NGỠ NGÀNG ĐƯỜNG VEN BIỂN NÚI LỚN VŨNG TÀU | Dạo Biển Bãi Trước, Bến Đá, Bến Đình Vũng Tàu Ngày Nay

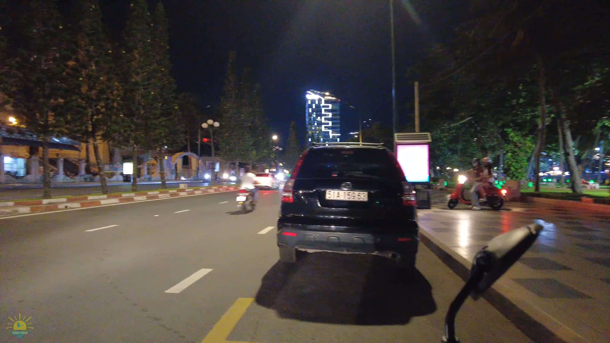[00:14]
thì xin đi muốn chở anh chị cùng với em xã đi vòng núi lớn của vùng tàu anh chị hát hôm nay thì bây giờ 20h ngày 10 tây tăng 6 2023 Sunny đang chạy trên
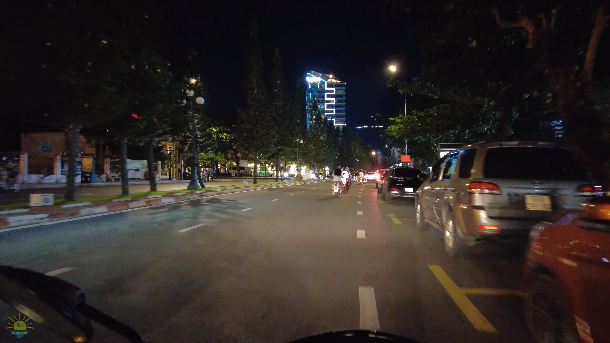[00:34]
con đường Quang Trung ở khu vực bãi trước và Sunny sẽ vòng núi lớn coi buổi tối như thế nào hướng về Bạch Vinh Bảy Dâu sau Mai Bến Đá và Bến Định để về ngã tư giếng nước xin đi mời anh chị và đi
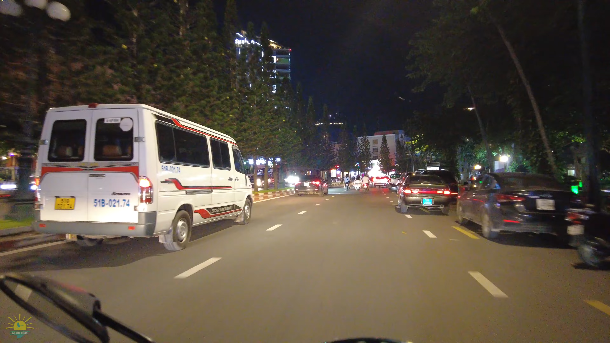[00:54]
thẳng này nè thì chúng ta đi ra con đường Hà Long ngày xưa mang tên là Võ Tánh để vòng lại nhanh chị Vũng Tàu vào một ngày cuối tuần anh chị thấy như thế nào thì buổi tối thì mọi người thì cũng ưa đi dạo biển lắm rồi tới đây thì mình vòng lại nha anh chị ha ngay chỗ nhà thờ Đà Minh ngày xưa phía trước mặt anh chị đó rồi bưu điện bây giờ đường xá
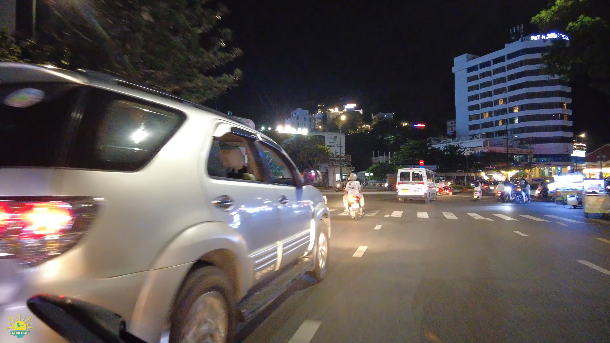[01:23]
nó thay đổi cũng nhiều lắm anh chị đối cách đây khoảng là ba chục năm về trước mà buổi tối mà đi vòng núi lớn thì cũng cũng
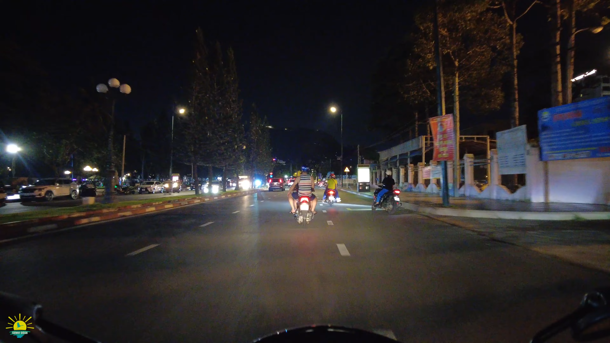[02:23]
nó làng gió biển rất là mát Còn nếu mà đi Sài Gòn thì anh chị sẽ hít bụi nhưng mà Vũng Tàu thì thổi mái nhẹ nhàng bên phải là con đường Lê Lợi Hàng Me đó anh chị ngay đây là công viên bãi trước đây à à à ngày xưa là nhà nghỉ công chức với lại một cái nhà pháp của bên đạo
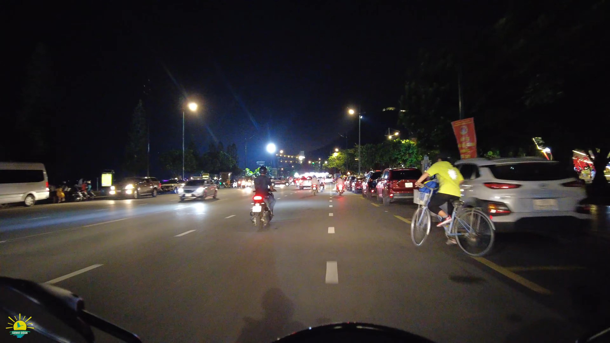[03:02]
hội Hoa Xuân những cái dịp Tết ở đây là con đường Quang Trung đi thẳng là con đường Trừng Phú mà ngày xưa thì
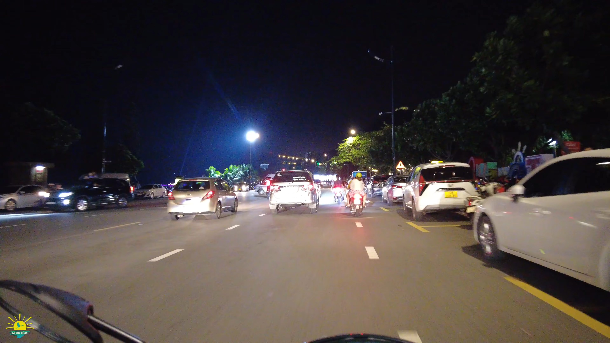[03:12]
tên là Lê Văn Duyệt còn đối với con đường Hạ Long nằm dòng núi nhỏ là bỏ tánh đây là cuối con đường Ba Cu Nguyễn Thái Học bên phải nè chị rồi chúng ta sẽ về với lại Bạch Vinh người dân địa phương gọi là Vinh Ông Thượng
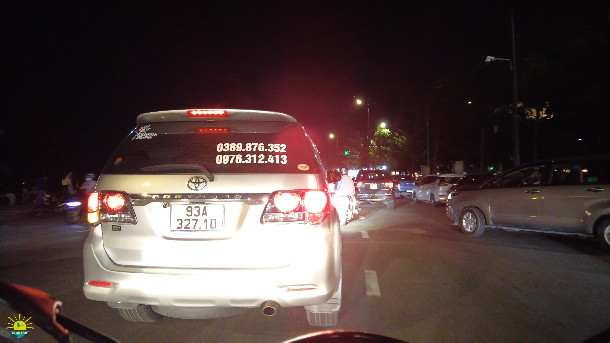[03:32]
ngày xưa thì vua Thành Thái ở đây anh chị nên người ta không dám đọc tên Vinh Ông Thượng thôi
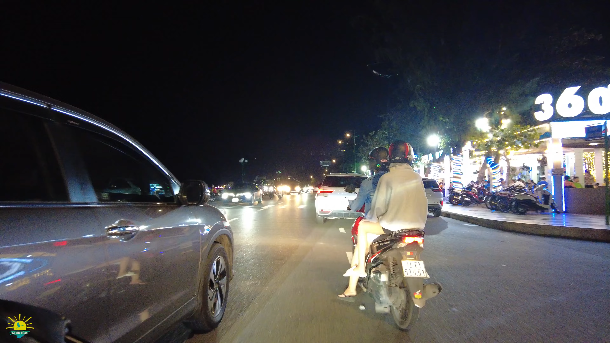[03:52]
đây là cái khu vực khách sạn Thọ Nguyệt Canadian Rosal ngày hôm nay con đường này ngày xưa nhỏ xíu thôi bây giờ lớn anh chị ha hoàn toàn khác lạ và mọi người đi vào biển những cà phê cũng đơn giản thôi đi dạo biển đi tập thể dục rồi
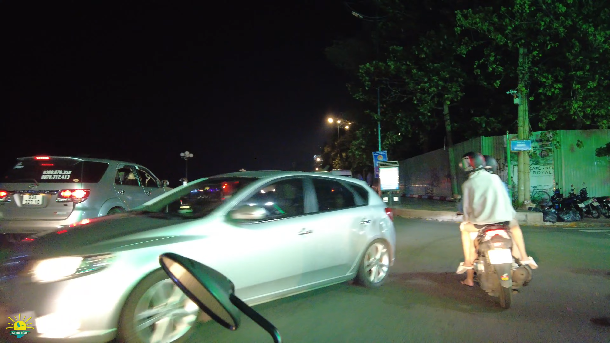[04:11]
có những cái bờ kè nè mọi người cũng ra đây ngồi thống mát à à à ừ ừ
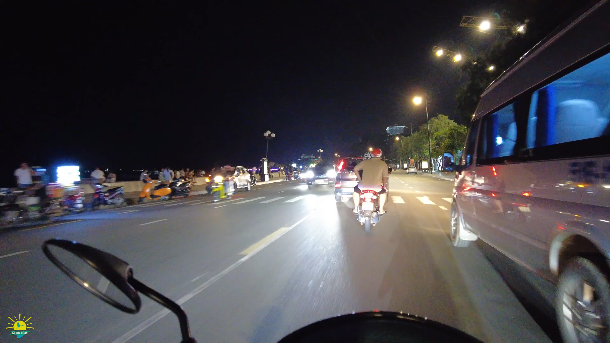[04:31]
ừ ừ ừ ừ ừ rồi chúng ta tới khu vực Bạch Vinh Cảm ơn các
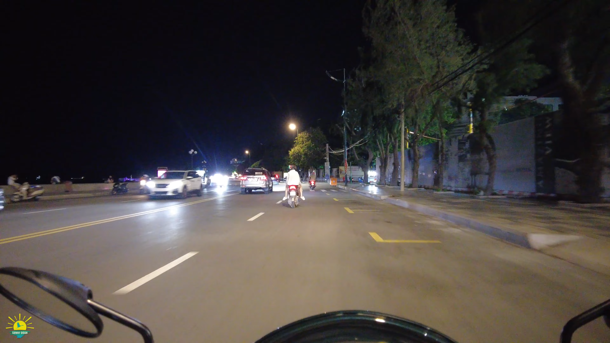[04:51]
bạn đã theo dõi và hẹn gặp lại.
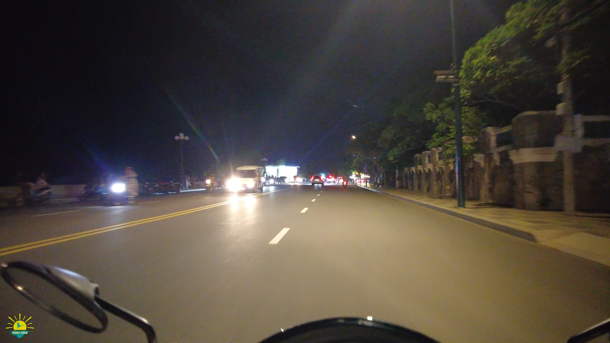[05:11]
Đây bên phải là Bạch Vinh, mấy anh trái là Hòn Ngu. Ngày xưa thì Hòn Ngu thì nó có một cái mỏm đất núi nhô ra. Và cái đó là một cái gốc cụi thơ của tất cả những người sinh ra và lớn lên ở Vũng Tàu. Bây giờ Hòn Ngu nó trở thành Hòn Rù Rì. Nó có nhà hàng, quán cà phê và ở đây có một cái khu vực cách treo hồ mây.
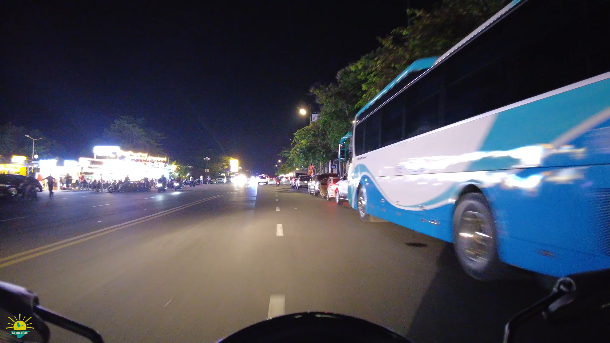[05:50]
Nhưng mà bây giờ anh chị thấy quán cà phê, kem, rồi quán nhậu, hải sản. Thì đối với con đường này thì nó có những cái khu nhà hàng cũng rất là nổi tiếng. Như là gành hào, cây bàn và ở khu vực Sao Mai.
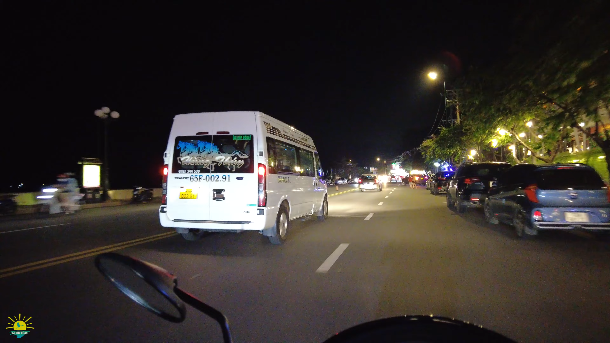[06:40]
Ngắm hoàng hôn.
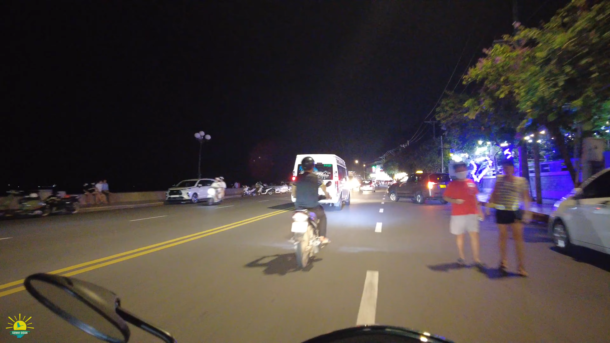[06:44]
Dài khắp. Em ngày xưa đó con đường này vắng lắm. Mà từ lúc mà làm quán cà phê thấy đông rồi. Quá đông luôn.
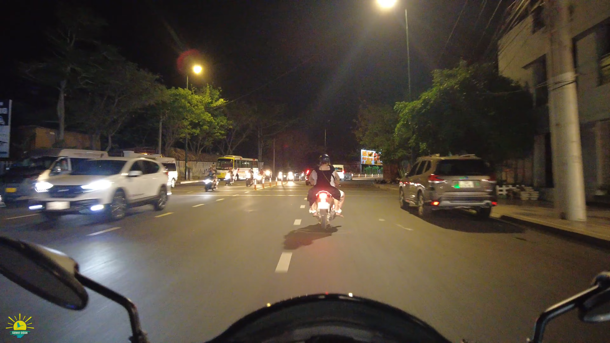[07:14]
Rồi, mình sẽ lên dốc để chúng ta về với lại Bảy Dâu của anh chị ha.
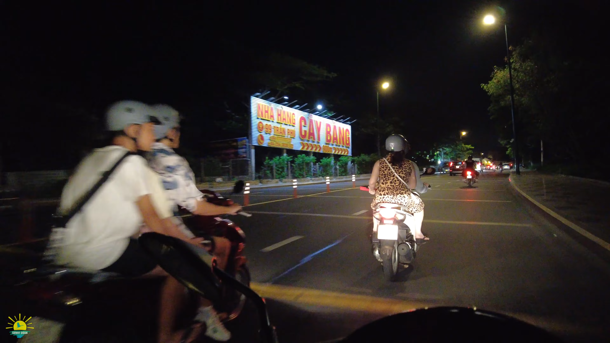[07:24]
Nhà thờ Đức Mẹ Bảy Dâu đó. Khu vực nhà thờ Đức Mẹ Bảy Dâu. Mẹ bên trái thì có những cái quán cà phê nè. Quán cà phê này đẹp lắm. Ngày đêm nè. À đó. Quá trời mọc như nấm mấy em. Quán cà phê nè. Mọc như nấm mà quán cà phê ngay chỗ cái hải đăng thì đẹp hơn.